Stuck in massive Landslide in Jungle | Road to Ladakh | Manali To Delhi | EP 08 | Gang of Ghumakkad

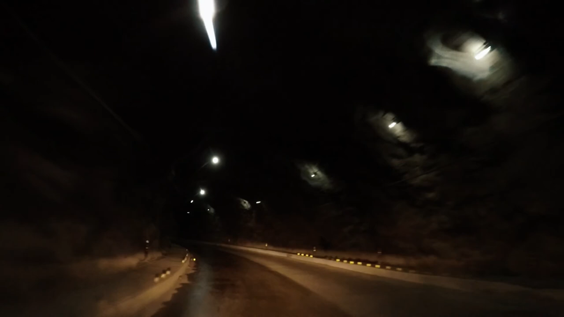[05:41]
लगबख 20 km आ गया चुके हैं महां पढ़ती है यह टनल तो चलिए आपको टनल दिखाते हैं कैसी है